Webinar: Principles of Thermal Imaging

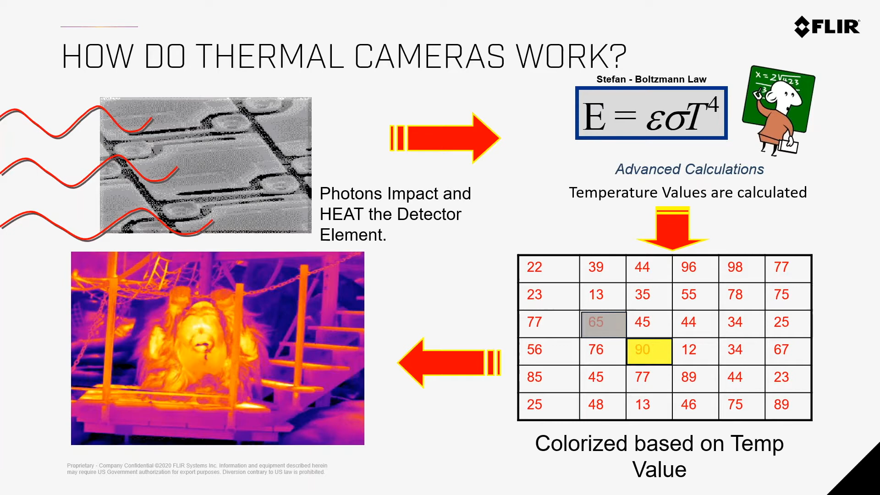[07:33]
We do the calculation and then it spits out an image with colors that we can make some sort of sense with.
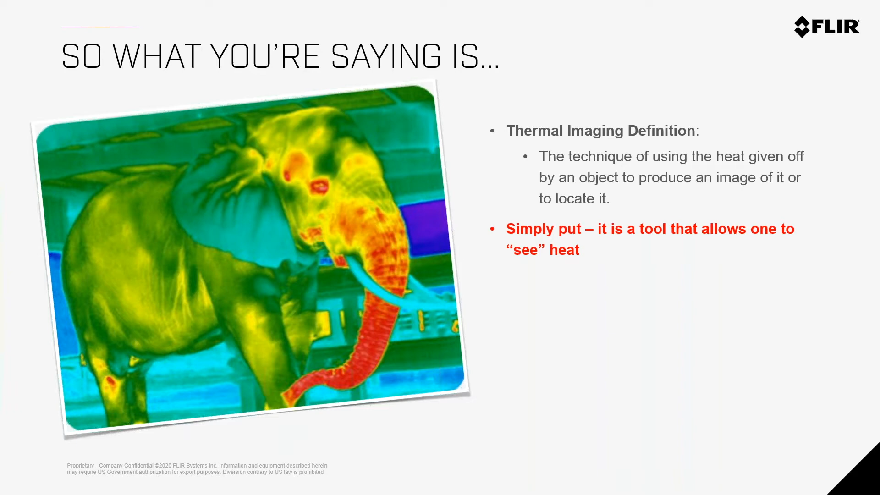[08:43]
You know, maybe something's hot right there for whatever reason. So simply put, point your camera at your objects and then it'll give you a picture and the heat of those objects.
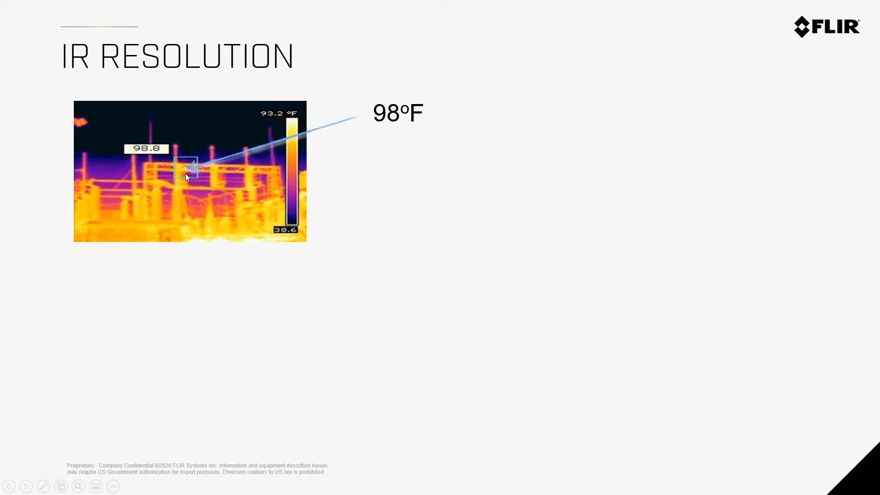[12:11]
On screen: scale top 93.2°F
So when we look at this image here, you know, this substation, we got some, you know, electrical energy running through here. You know, you look at this and it says, hey, you know, this spot is 98.8 degrees Fahrenheit, right? And you can see the different connectors in all of that, right? You can see the buses and everything. You look at this one, you know, again, same type of thing. You know, we got some cables, you know, some wires coming out here. You know, hey, this one looks a little hotter than this one, right? We're getting this hot yellow or hot orange over here. And my camera is telling me that this is 127 degrees Fahrenheit. Now, generally speaking, 127 degrees Fahrenheit is fine.
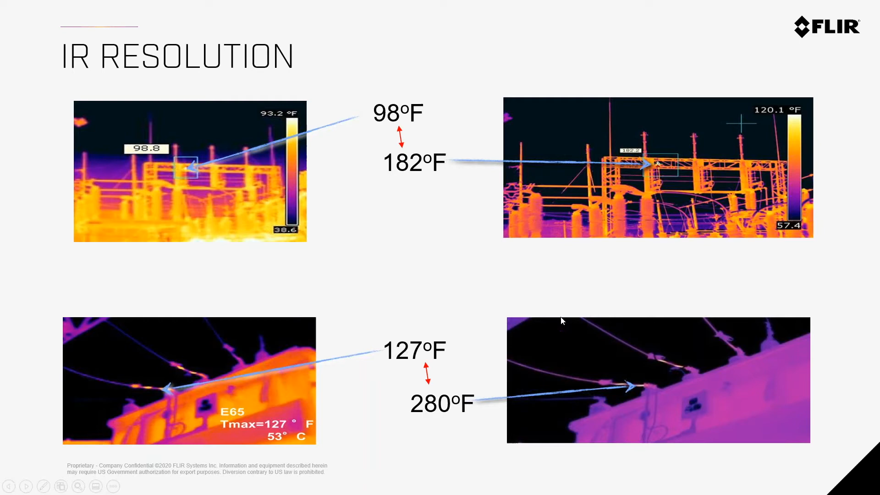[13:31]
This spot that we said, ah, it looks a little warm, but nothing to be concerned about is really 280 degrees Fahrenheit. So in each of these, you have, you know, almost 100 degree Fahrenheit difference here and like 150 degree Fahrenheit difference here, just simply by increasing the resolution. So this, these images were taken with a 160 by 120 resolution camera and this one with a 640 by 480 resolution camera. So again, the more pixels that you're going to have, the more definition you're going to see and more accuracy you're going to see in your images. It's kind of like, you know, rounding, right?
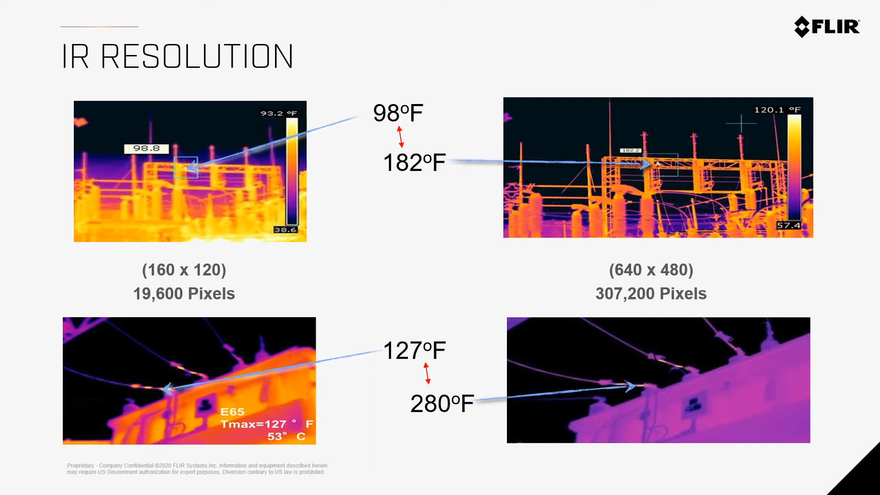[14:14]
You could round and, you know, something that is, you know, $107, you might round up to 110, right? But it might really matter if that thing is, you know, $107 and 72 cents, right? It's kind of like rounding. The more in depth, the more resolution that you have, the better story you're going to be able to tell. Spot size ratio.
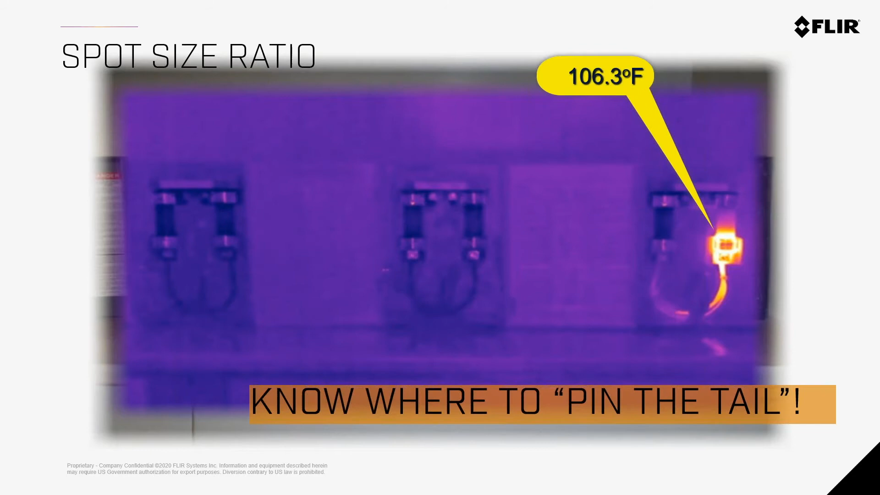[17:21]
So as you're going through with the thermal imaging camera, as you're going through with that spot gun, right, you have to scan everything. But if we introduce a thermal imaging camera to the mix, you know, with a good resolution and a good spot size distance, now you actually be able to get a visual image of that whole scene where you don't have to point, you know, you don't have to, you know,
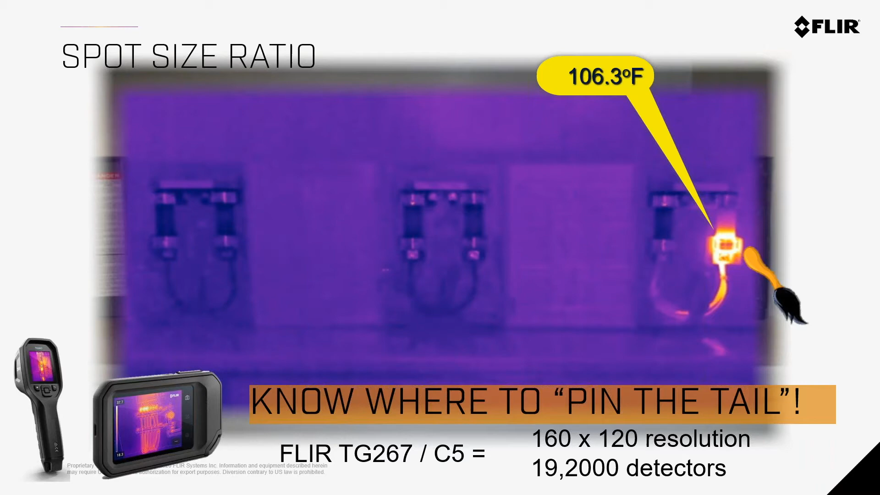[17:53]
On screen: spot 106.3°F
scan exactly on that hotspot and find it. You know, the camera, the image will do that for you.
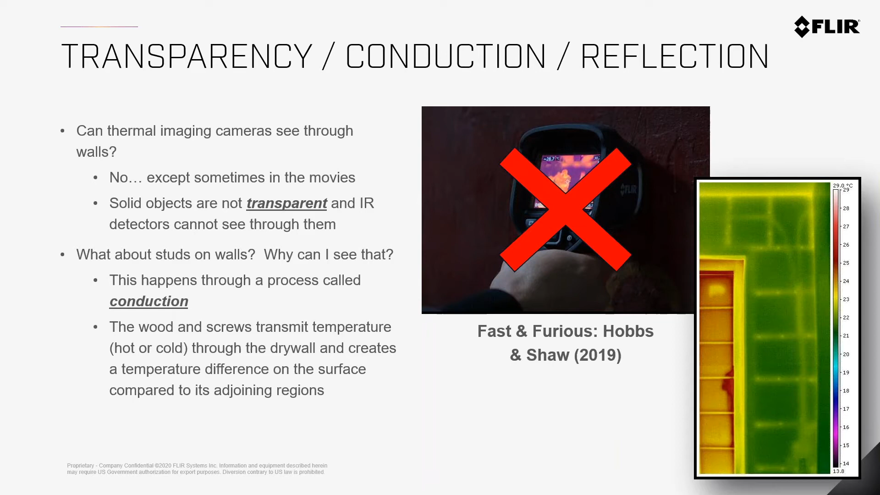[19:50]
We can actually see those screws in the wall coming through the drywall. But if there was, you know, a person on the other side of that wall, you would not be able to see the person on the other side of that wall.
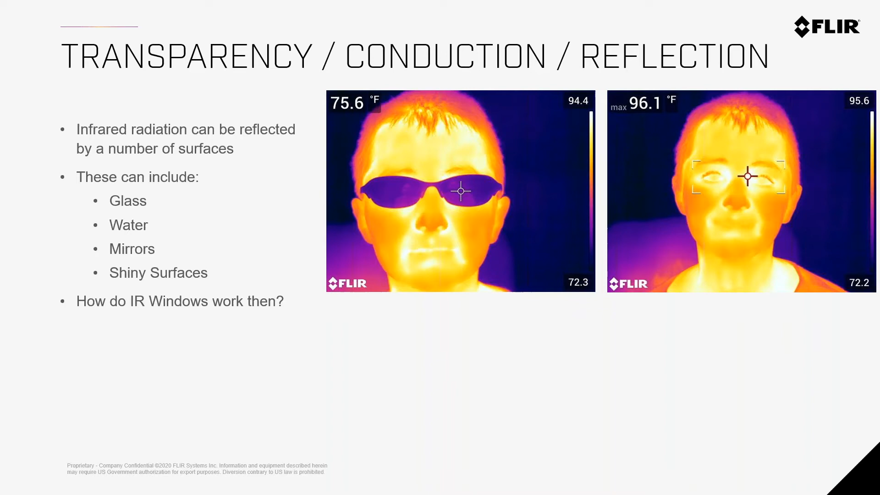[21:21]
On screen: spot 75.6°F
And that is, again, called reflection. So our IR windows, I cannot see through windows, eyeglasses, you know, goggles. They cannot see through that. So, but we do have something called IR windows, right? And so how do IR windows work? Well, IR windows are actually a calcium fluoride. It's a special type of material. It looks like, you know, we can see through it. It, you know, we, our human eyes can see through it. But it's a different kind of material that actually lets the IR detectors pass through. And now you can see what's behind that. If you have in this image, an IR window installed an electrical panel.
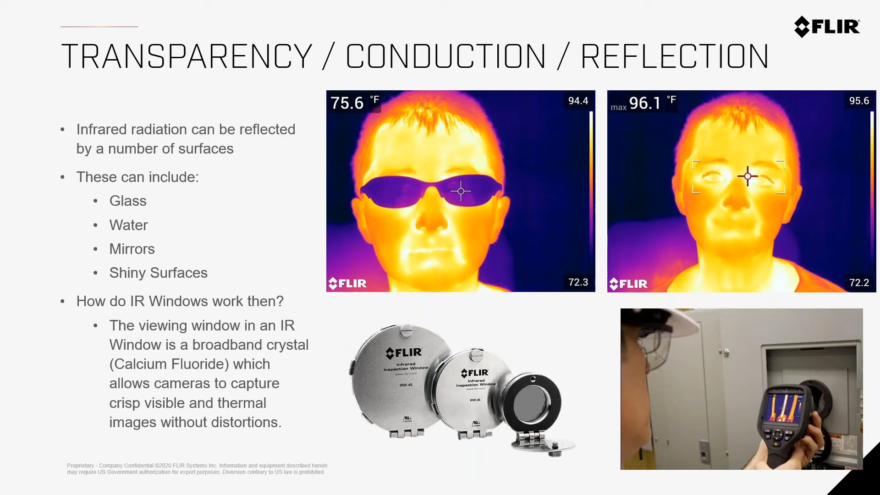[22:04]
On screen: spot 75.6°F, max 96.1°F
Now you can install this electric or this IR window and not have to open up that panel to see what's behind it. And you can do all of your temperature readings that way, which makes a lot more efficient, a lot more easy and safer to do those inspections.